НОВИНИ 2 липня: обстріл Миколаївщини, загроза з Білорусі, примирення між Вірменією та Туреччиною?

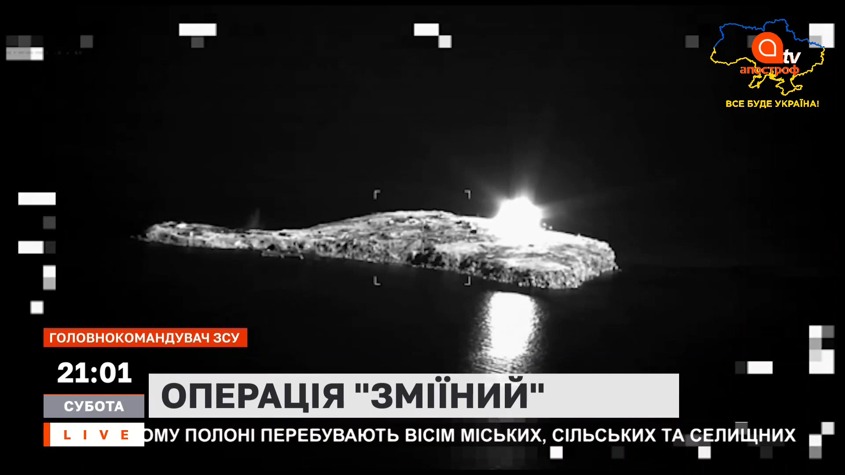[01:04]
утім не впоралися з поставленим завданням. Українські захисники допомогли окупантам остаточно евакуювати залишки свого гарнізону з нашого острова.
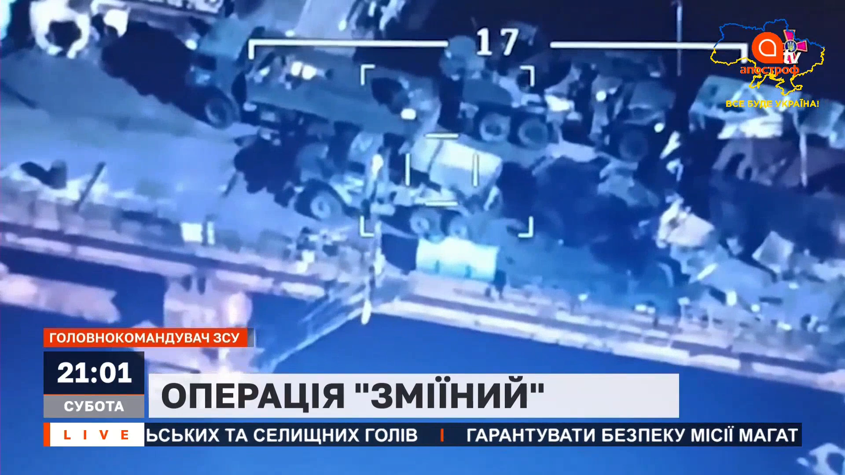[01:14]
Із ударних безпілотників нанесли точні удари по ворогу. Як результат, знищили РСЗВ «Торнадо», склад боєприпасів та паливно-мастильних матеріалів.
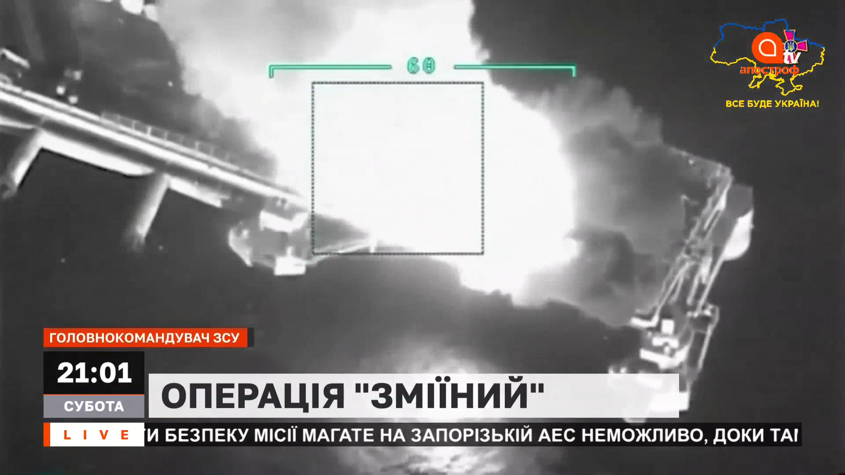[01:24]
Нагадаю, що в Міноборони РФ виведення своїх військових з острову назвали жестом доброї волі. У той час в Пентагоні вважають,
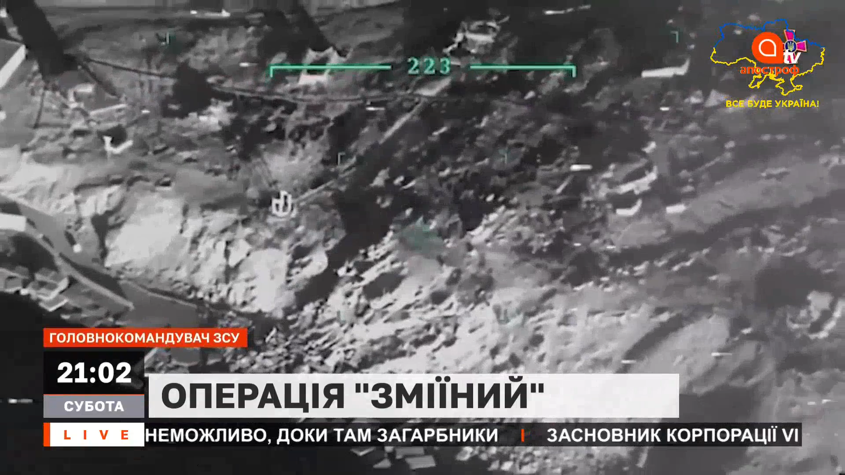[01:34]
що насправді ця українська армія успішно виконала поставлені завдання та постійно чинила значний тиск на росіян, у тому числі із застосуванням ракет «Гарпун».